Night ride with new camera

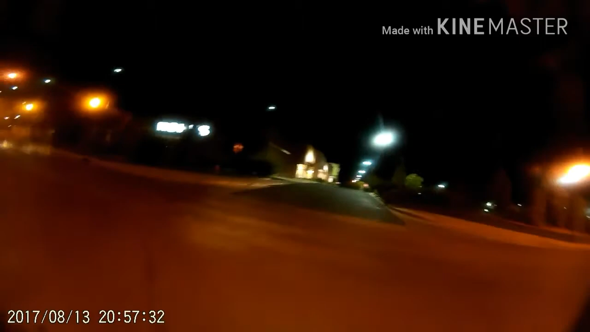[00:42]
Now, I had the camera set at 720p, 60 frames per second. My video editing program, on the other hand, says it can only do 30 frames per second. So I had to go remake the video at 30 frames per second. Which actually turned out a lot nicer than the 60 frames per second. The 60 frames was a lot fuzzier.
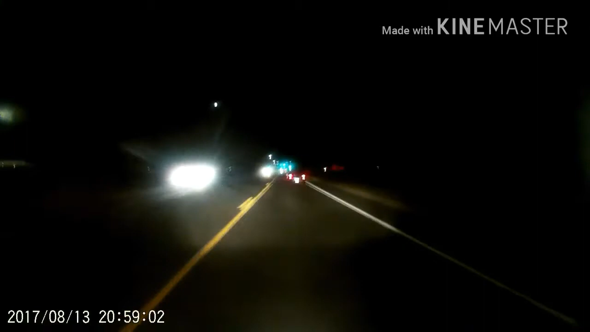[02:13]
So, a lot of times I'll be riding at night and I'll want to take video and things like that. And, I want to make sure that whatever video camera I use will take some fairly good night pictures. Now, this little camera, like I said, it was less than 50 bucks. And,